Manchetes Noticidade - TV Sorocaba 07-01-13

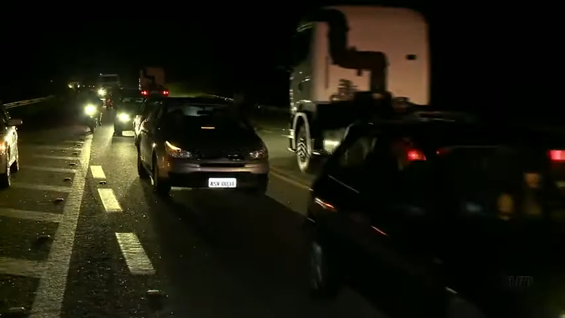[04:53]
A rodovia foi liberada, quase três horas depois do início do bloqueio.